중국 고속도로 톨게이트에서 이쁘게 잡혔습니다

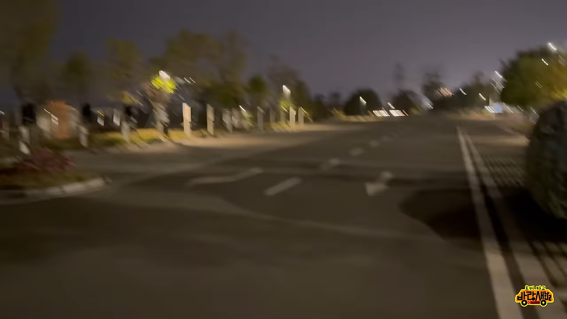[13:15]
항상 보지만 조용해요. 대로는 엄청 넓은데 차가 많이 안 다녀요.